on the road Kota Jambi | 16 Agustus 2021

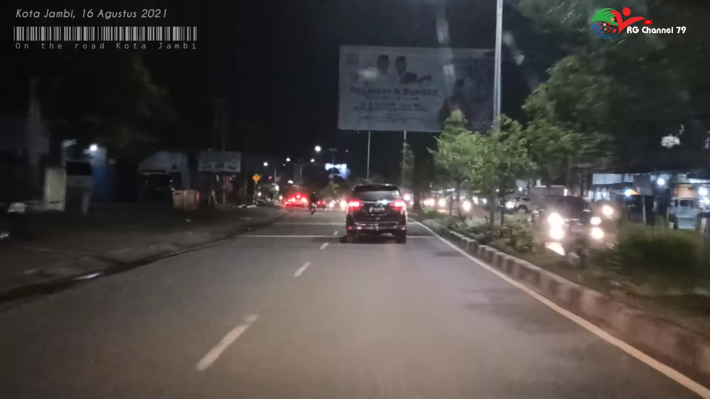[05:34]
sebelah kiri ini ada lembaga pemasyarakatan atau LP Kota Jambi di sebelah kiri. Nah, terus di sini di ujung LP ini sebelah kanan ada panti sosial di sini. Di sebelah kanan. Nah, ini dia sebelah kanan. Maju lagi kita di sini ada jalan agak menanjak.
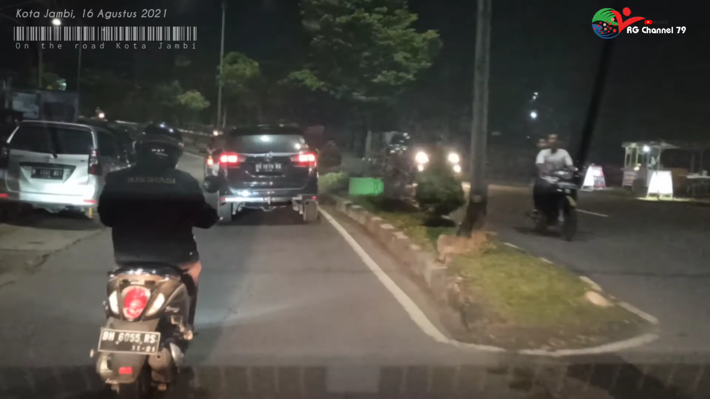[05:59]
Ada tanjakan dikit. Ini masih di Jalan Kapten Patimura. Nah, di sini di sebelah kanan ini ada bangunan gedung Jambi Express.
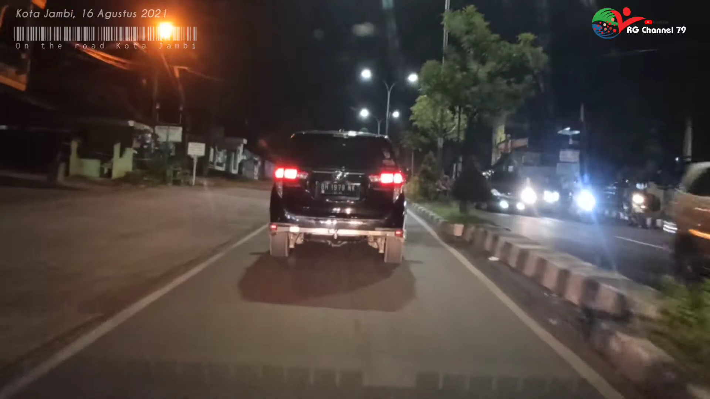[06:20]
Di sini ada juga terdapat pemancar Jambi TV sama Jek TV. Ini sebentar lagi di sini ada sebelah kiri ada apa gedungnya atau pemancarnya RCTI. Sebelah kiri. Lanjut lagi di sebelah kiri masih ada di sini Mitra Bangunan Jambi ya. Di sini ada toko Mitra Bangunan supermarket ya. Supermarket Bangunan Mitra Bangunan Jambi.
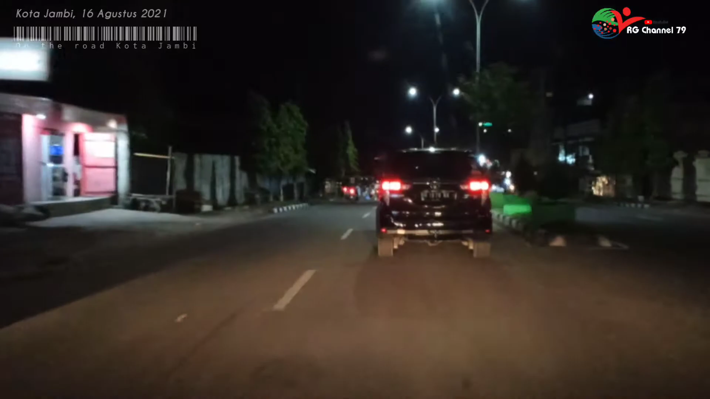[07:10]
Yang arah ke perkota, tapi untuk yang jalur sebelah kanan kita perhatikan itu yang mau masuk ke Kota Jambi terlihat cukup ramai ya. Nah, ini ada di pegunungan, jalannya agak turun.
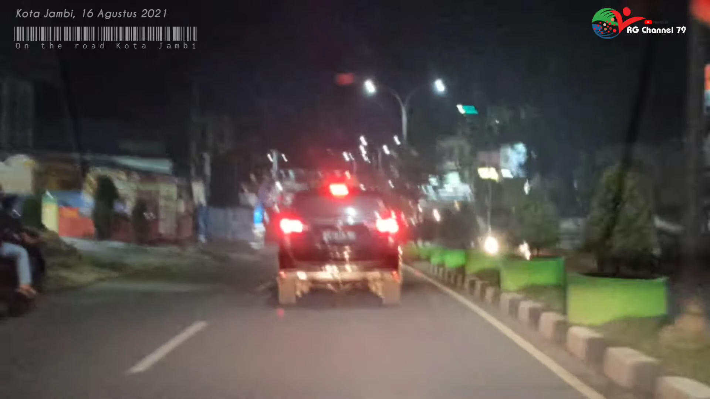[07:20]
Nah, di sini ada jembatan di depan ini. Di sini ada jembatan dekat Presko.
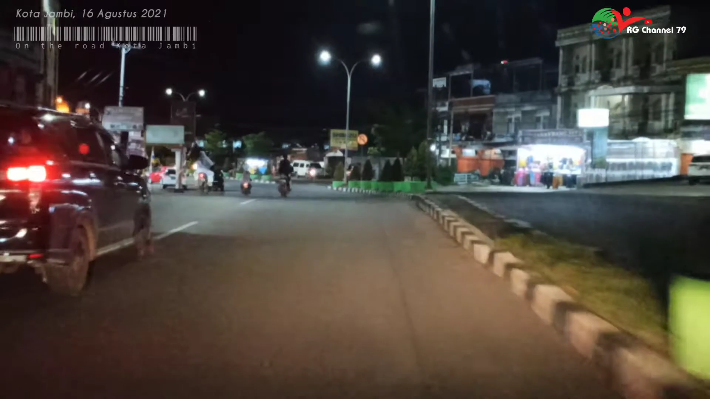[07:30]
Masih nggak tahu di jembatan. Nah, di sini ada Presko supermarket di sebelah kiri.
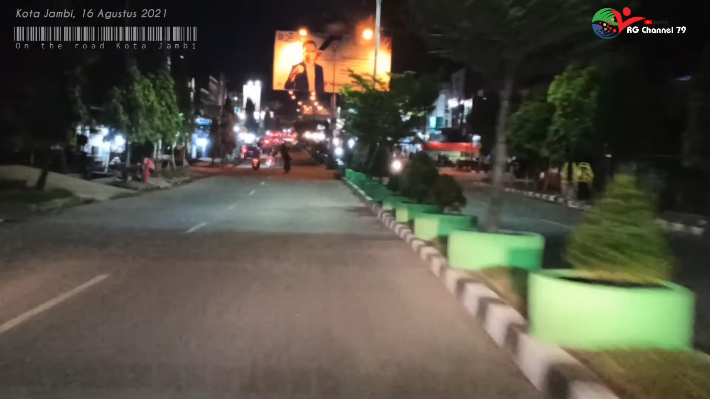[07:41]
Lanjut lagi di sini ada juga sebelah kanan ini. Nah, di sini sebelah kanan ini di Hotel Golden Harvest ya. Nah, di jalan agak menanjak. Di sini ada supermarket lagi di sebelah kiri yaitu Trona Express. Cukup ramai ya di Jalan Patimura ini malam. Tidak jauh dari Trona Express ini kita nanjak lagi ke atas.
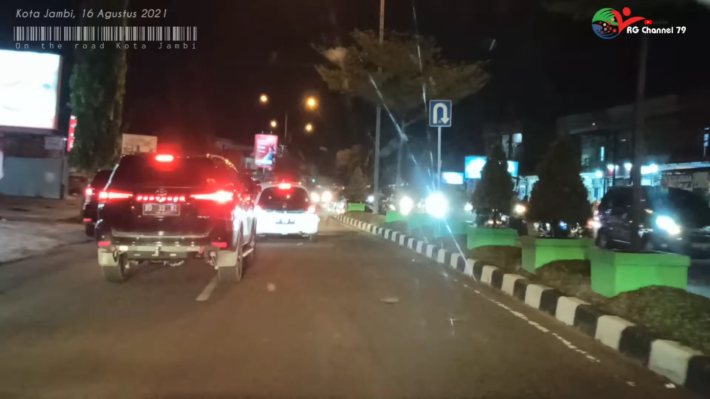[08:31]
Di sini ada di depannya agak macet karena di sini ada tempat putar balik ya. Pas di depan Hotel Mutiara atau di dekat rumah potong hewan Jambi.
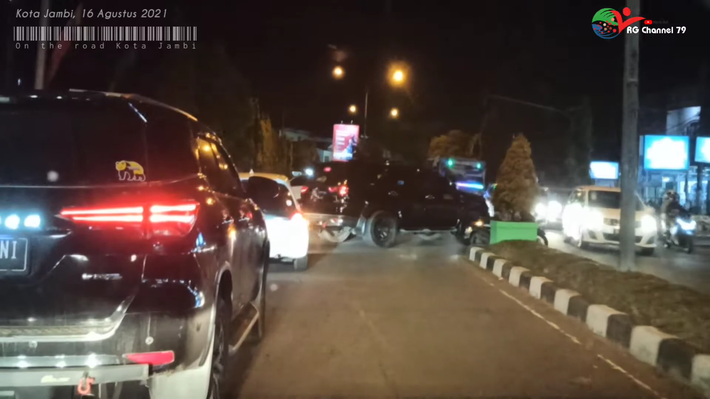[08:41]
Sekali lagi kepada teman-teman yang berkendara, hati-hati di jalan, utamakan keselamatan dan patuhi peraturan lalu lintas.
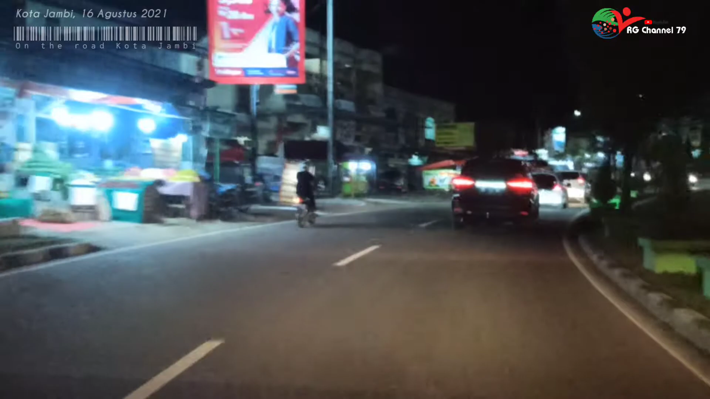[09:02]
Di sini juga ramai ya di kiri kanan jalan. Yang jualan kulinernya ada martabak, ada pecel lele, macam-macam lah. Terus ini masih agak nanjak jalannya. Ini kita udah mau sampai di Simpang Rimbo. Cuman untuk ke arah tujuan saya itu ke kita putar balik di sini.
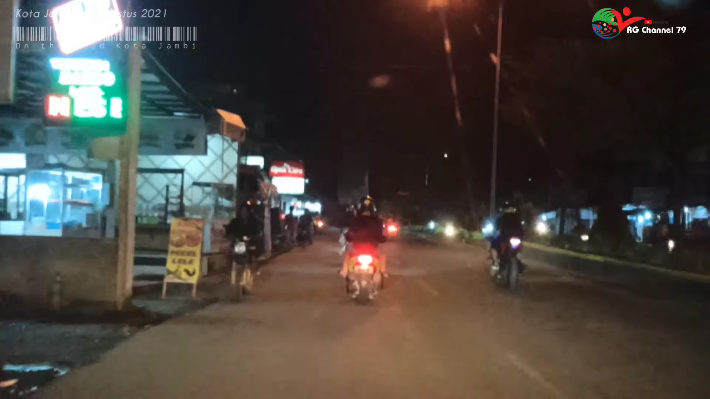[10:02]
Kecamatannya sekarang itu Kecamatan Alam Berajo, Lorong Patimura, dekat
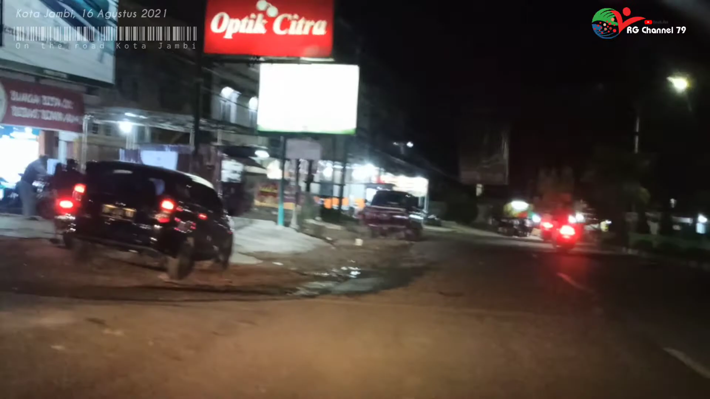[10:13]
apotik Akitasari ya, di sini di depan itu apotik Akitasari.
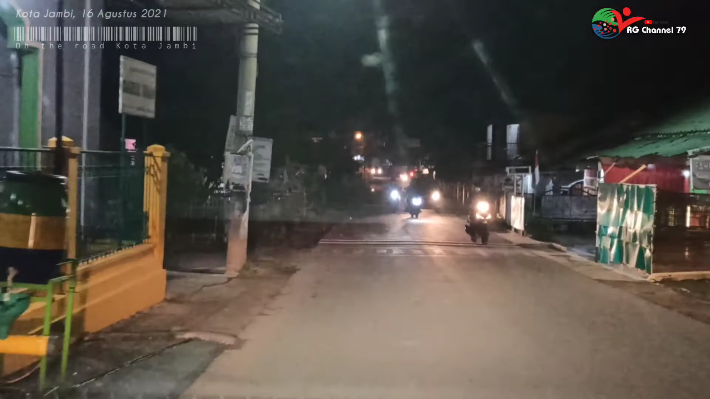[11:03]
Terdapat banyak perumahan ya di sekitar sini, komplek perumahan ini cukup luas ya, komplek ini masih komplek guru sebelah kiri ini.
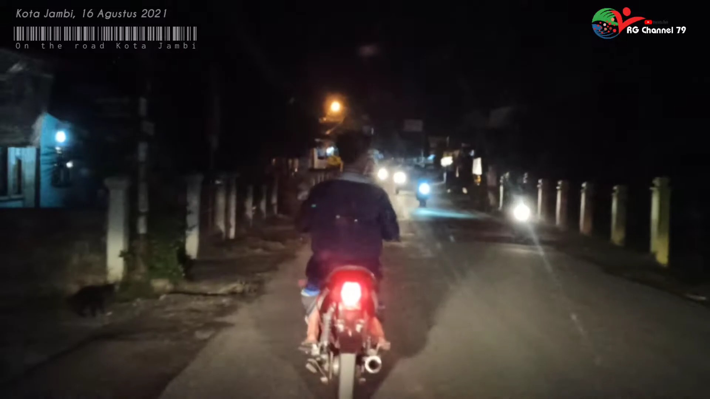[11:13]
Nah, ini ada atasnya di sini. Ini kita masuk ke daerah, ini sudah masuk kawasannya RT 41, ini sudah dekat dari rumah.
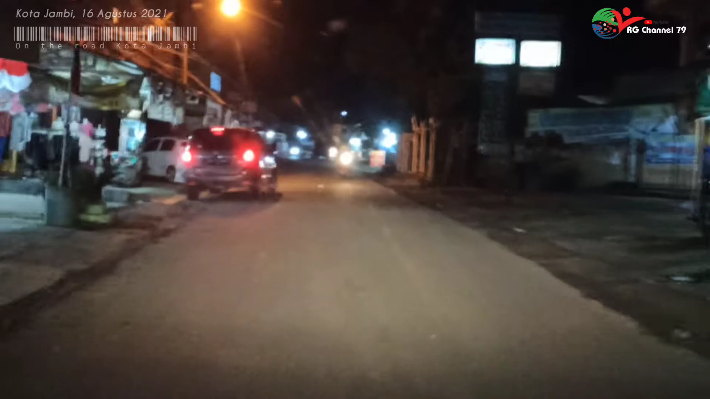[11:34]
Jalan ini cukup ramai juga malam nih, karena di sini kan kawasan perumahan ya.
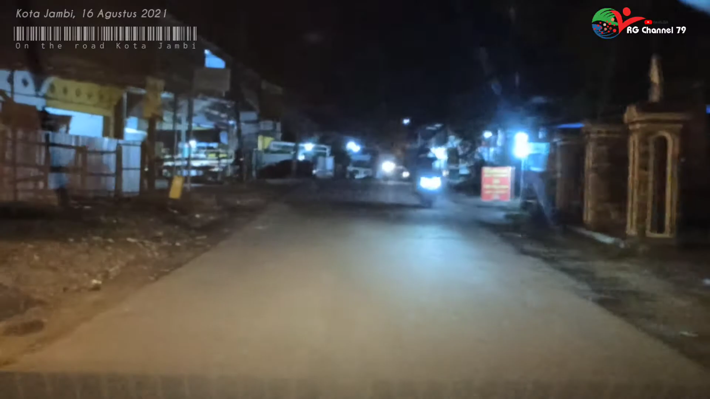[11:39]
Nah, di sini masuk lorong sini karena di sini lagi ada berbagai jalan, kita ambil jalur alternatif untuk menuju ke rumah.
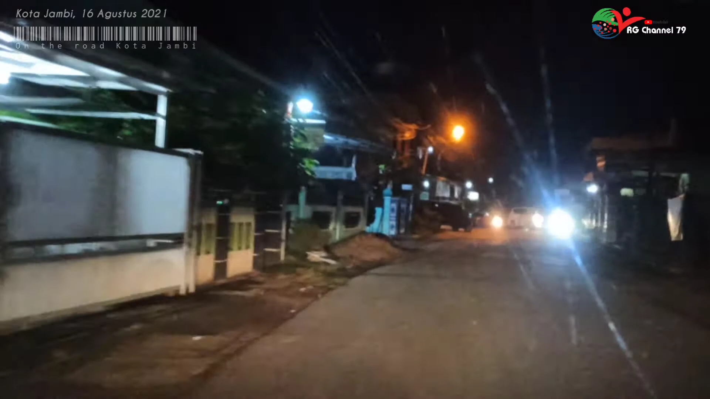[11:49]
Nah, di sini ada juga praktek dokter gigi pamungkas.
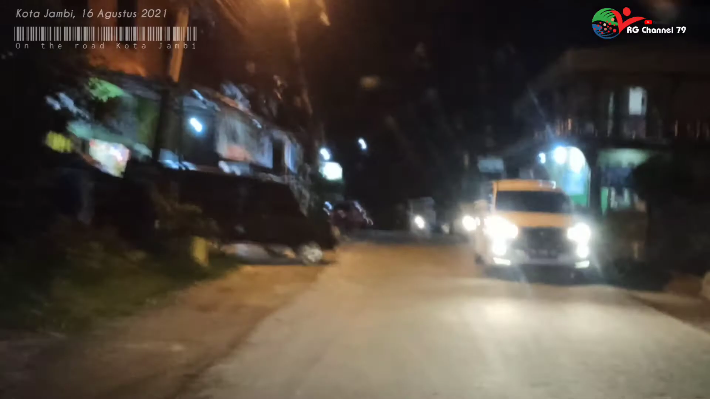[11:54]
Mungkin ada kawan-kawan teman-teman yang sakit gigi ya, ini ada nih sebelah kiri ini yang ada mobil merah. Itu adalah tempatnya praktek dokter gigi pamungkas.
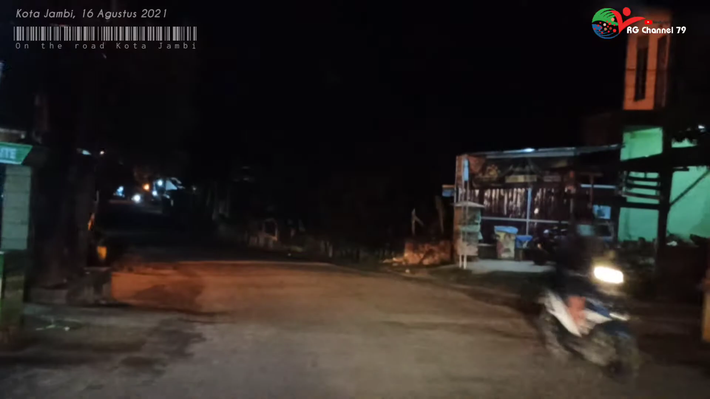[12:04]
Nah, kita masuk dari lorong sini. Ini lorongnya bisa masuk menuju ke perumahan Kembar Lestari.
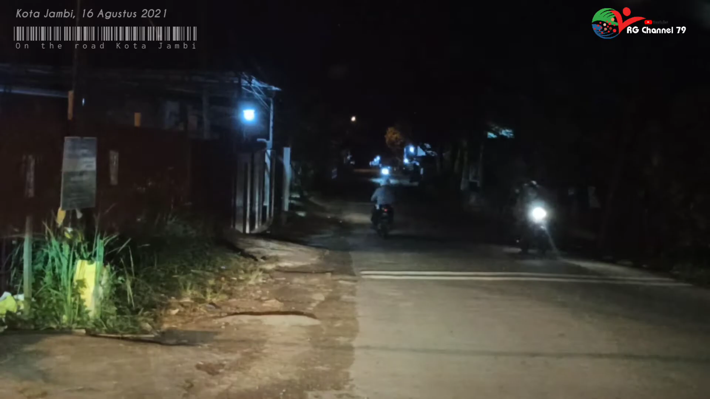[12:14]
Ini lurus ke bawah itu, kalau lurus jalan ini ke perumahan Laut Duri, bisa ke bawah itu. Bisa juga ke Kampung Bugis, banyaklah di jalan, ke jalan tembusnya. Bisa juga ke Pematang Sulur. Ya, kita masuk. Ini jalan ini baru selesai dicor, sudah bagus jalannya. Ini jalan ke perumahan Kembar Lestari 1 kalau nggak salah. Nah, kita belok kiri masuk ke perumahan.